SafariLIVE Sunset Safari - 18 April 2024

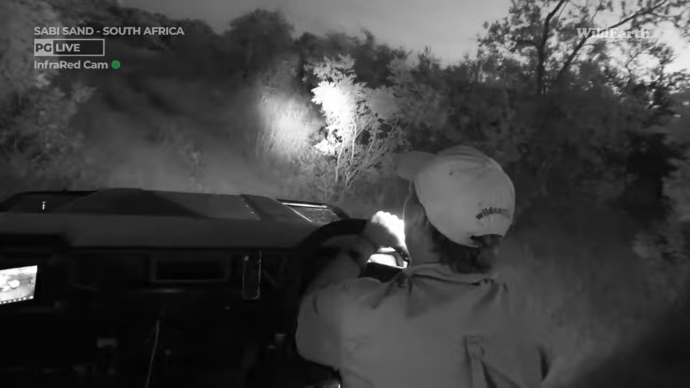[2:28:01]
Yo, we are now just coming down on the western side of Juma. Excuse me. I'm just going to trying to look if we can maybe find a chameleon, or even on some of these open clearings. It's always nice to look out for something like a white-tailed mongoose that might be roaming around these areas. Sometimes a genet, African wildcat,
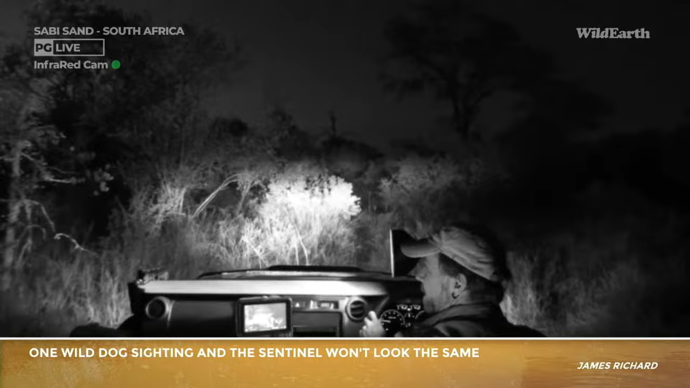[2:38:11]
It's not going to be me who does it. Not sure who it's going to happen to. Okay, well, I don't see anything here. I'll let Cedric know, and he can come and follow up in this area in the morning.
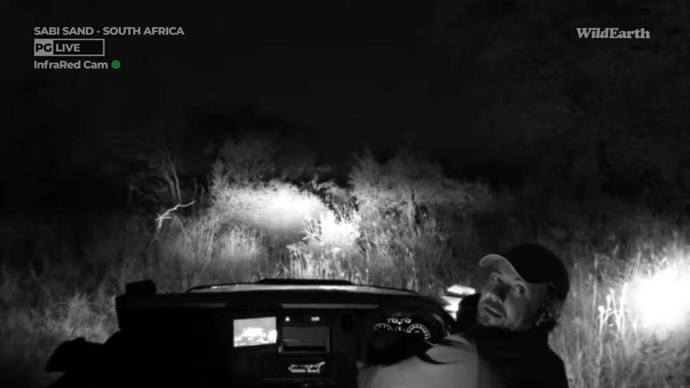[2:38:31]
The vultures definitely weren't on this road this morning. I came through here.
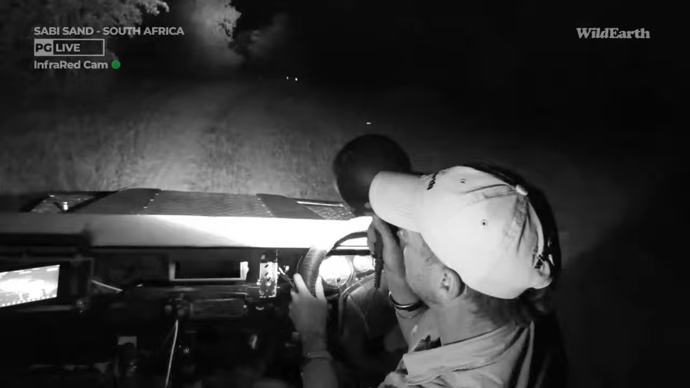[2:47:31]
Sorry, just put some lights off there now because we're just passing a few male impalas and I never want to blind them. Well, there's another impala in the bush. I just saw eyes. Lots of eyes. Really want to get to see a little genet here. Oh, that was last year, if I'm not mistaken. We got to see that genet with the little ones, and we saw it here on one of the roads that's just to the east of us.